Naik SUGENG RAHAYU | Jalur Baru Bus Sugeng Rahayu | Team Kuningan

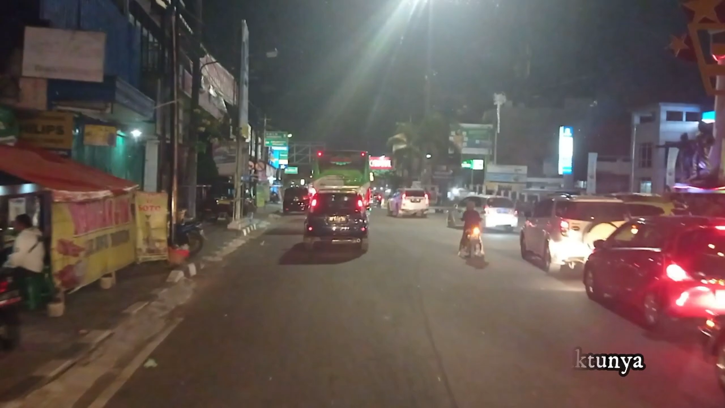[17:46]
RS Solo. Pane Alphard nih ya namanya. Nah, ini? Iya, sini aja Pak. Ya.